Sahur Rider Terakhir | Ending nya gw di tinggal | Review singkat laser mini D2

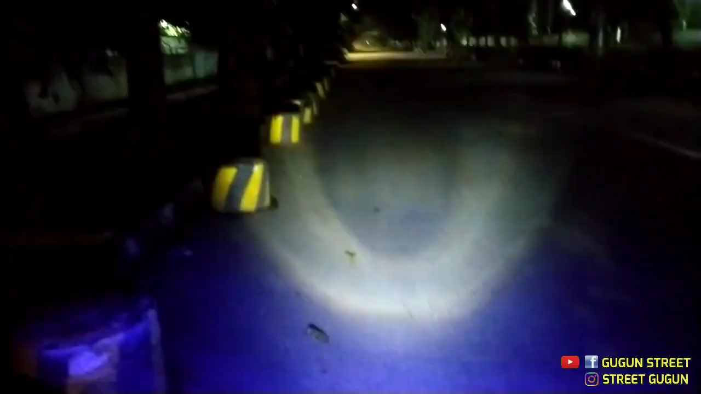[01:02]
Lampu D2 jarak dekat. Ya, jarak dekatnya segini doang. Ini udah gerubah nih posisinya nih, kita atas dikit.